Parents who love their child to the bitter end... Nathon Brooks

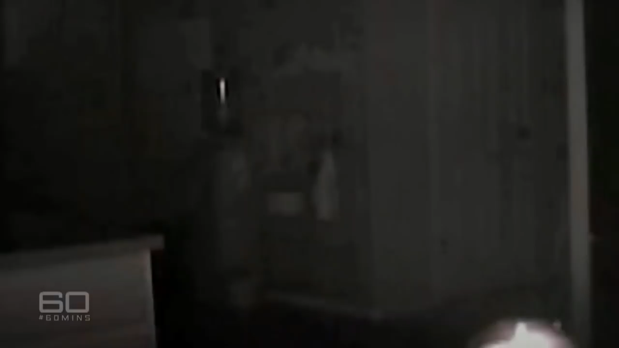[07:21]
was a near-naked Nathan Brooks walking through the home with a gun in his hand.